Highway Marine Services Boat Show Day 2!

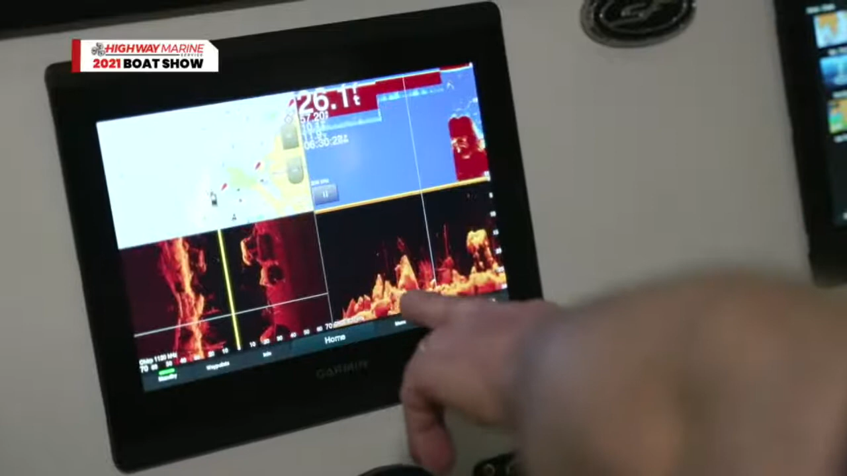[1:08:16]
You can really see the rocks and bottom structure there on the bottom. That's really interesting.
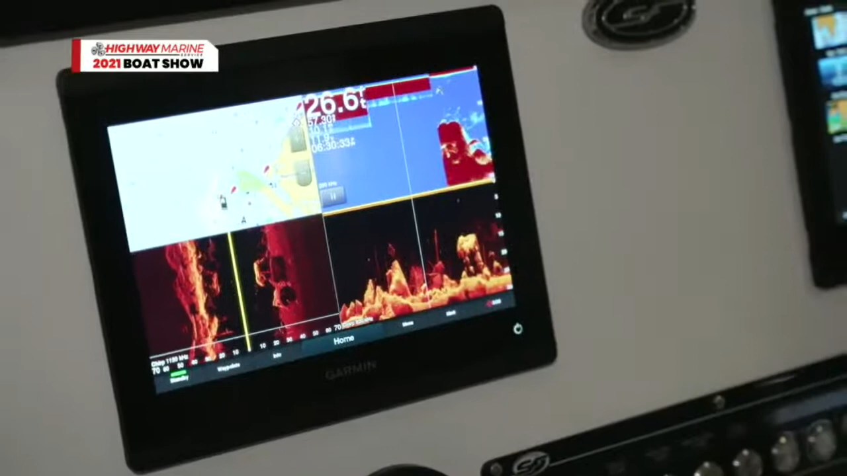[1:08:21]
It's really, really refined. And then over here, again, you can have like, let me go back.